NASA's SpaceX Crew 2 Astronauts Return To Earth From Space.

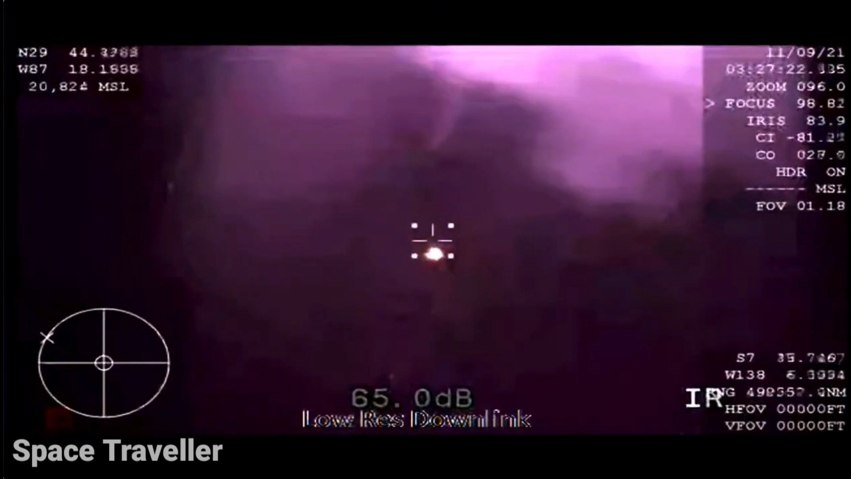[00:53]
we saw the tail of the entry of the vehicle itself. Absolutely beautiful. Dragon, GPS converge. Expect nominal altitude for drogues.
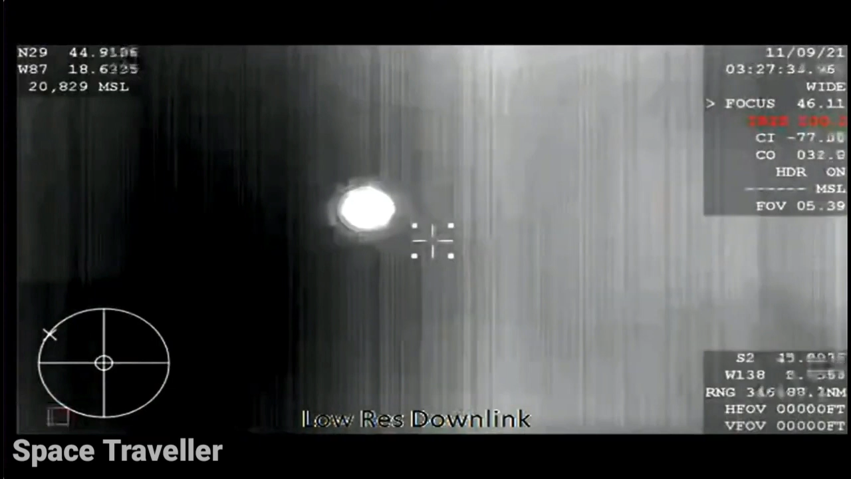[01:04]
Copy, GPS, nominal altitude. So again, nominal altitude for drogue deployment. That happens at about 18,000 feet. Again, good news after good news, Gary. Things are looking great for crew to return.
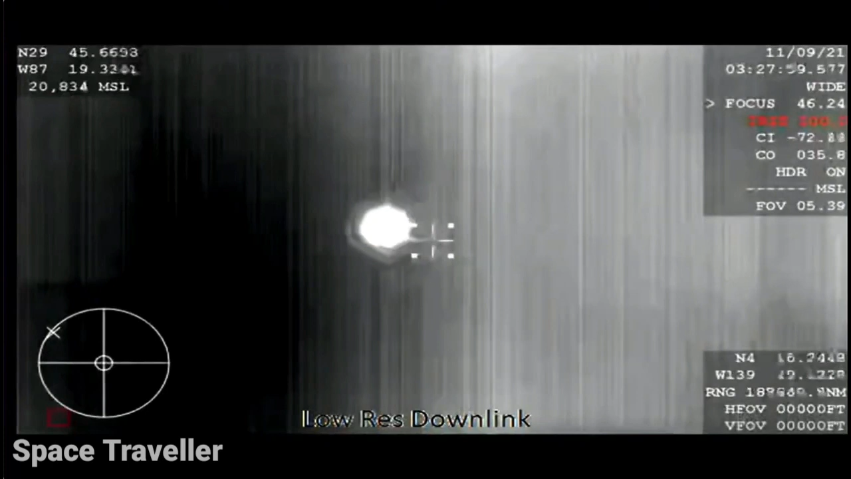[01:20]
I am loving this flight. That altitude expected one minute from now.
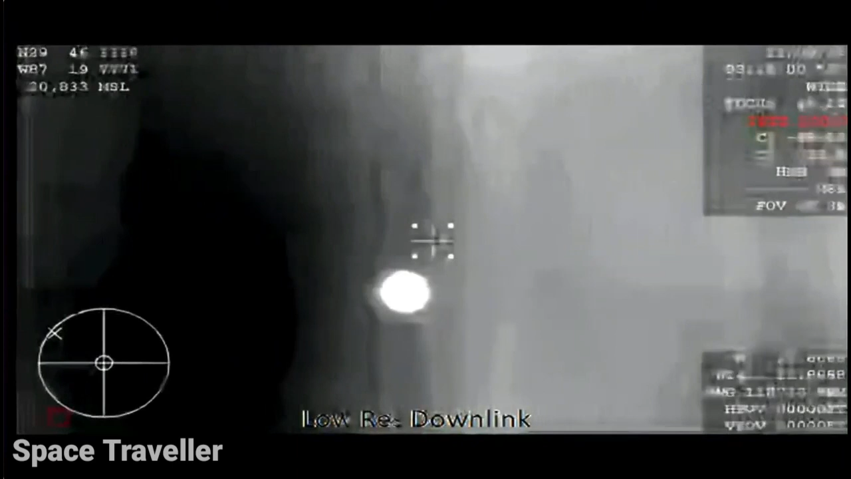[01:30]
Right as anticipated, Andy. Dragon, brace for drogue window. Reverse. The thermal imaging system on board the WB-57 is getting us great views of the capsule, but should give us equally good views of the drogue deployment. As expected seconds from now.
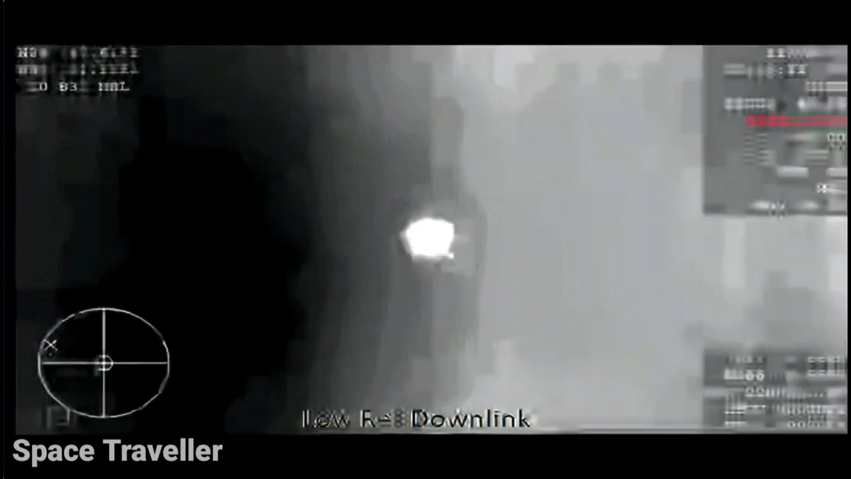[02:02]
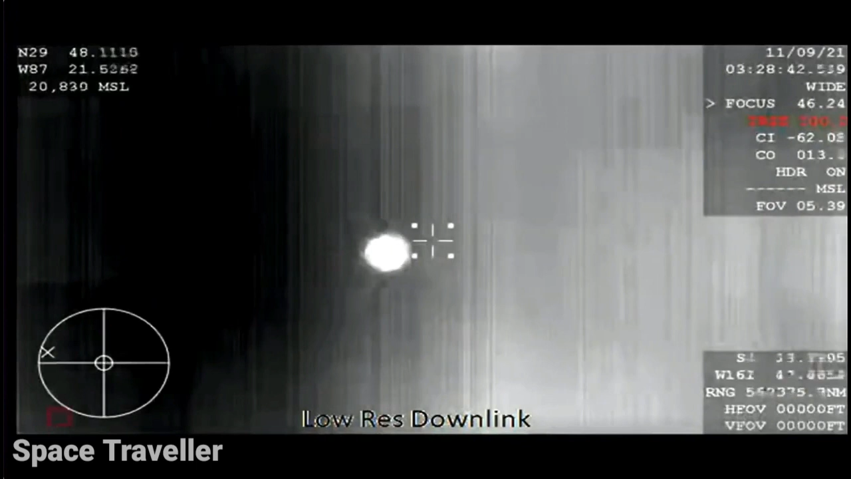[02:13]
The capsule is traveling about 350 miles an hour, and the drogue shoot's job is to slow it down to about 120.
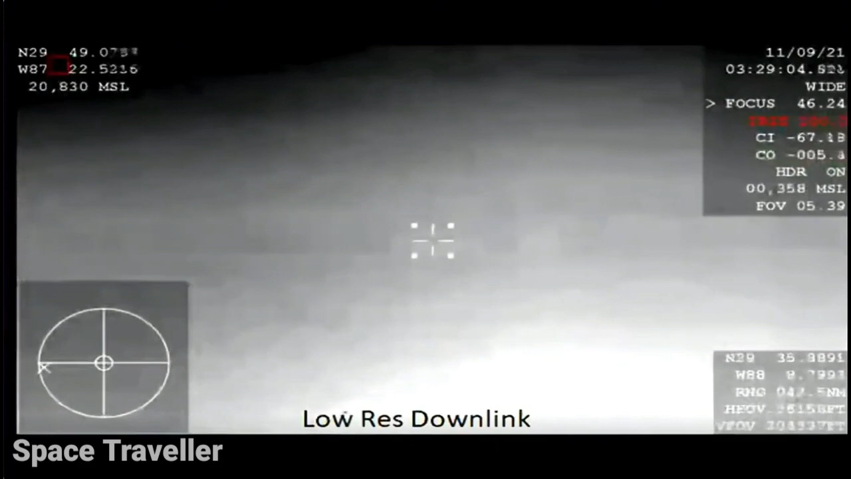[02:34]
Drogues deployed. Confirmation. That'll slow us down from 350 miles an hour to 120 miles an hour. Dragon, video on two healthy drogues. Descent rate nominal. Copy, great news.
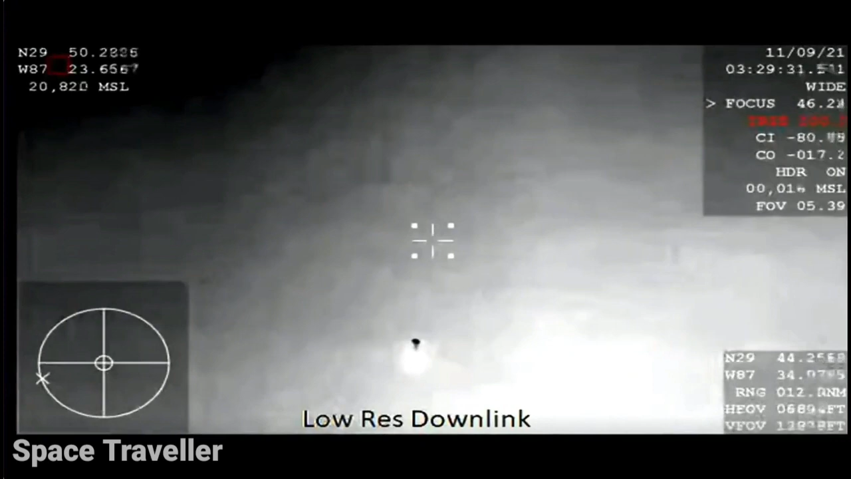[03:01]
So in about 30 seconds, the main chutes are going to come out.
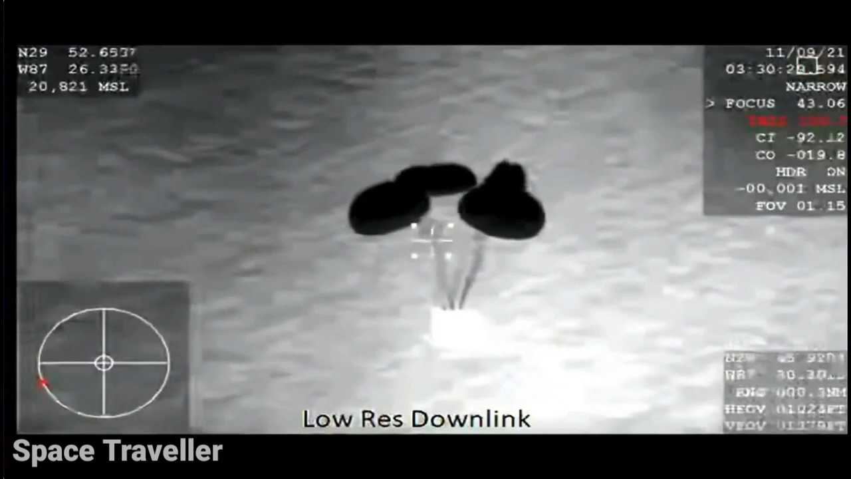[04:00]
We got confirmation of—you heard on the loops there—four healthy mains. Descent rate is nominal. That means we are expecting splashdown three minutes from now.
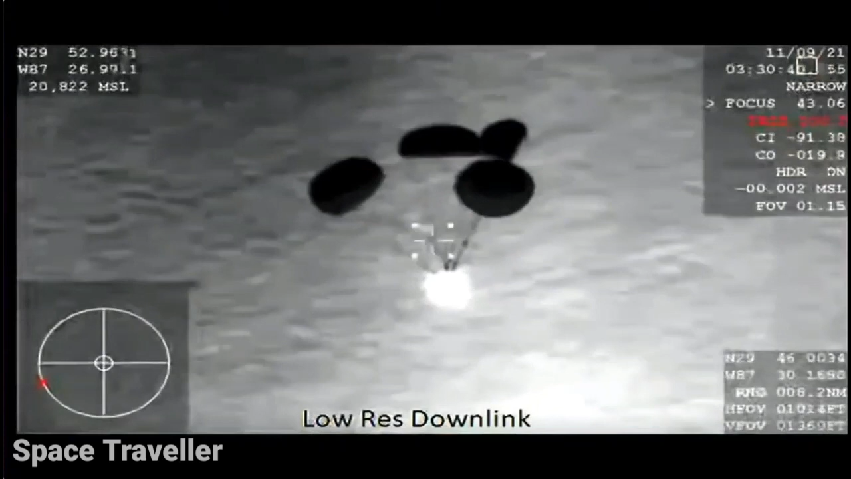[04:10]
visually you can see one of the mains taking slightly longer to inflate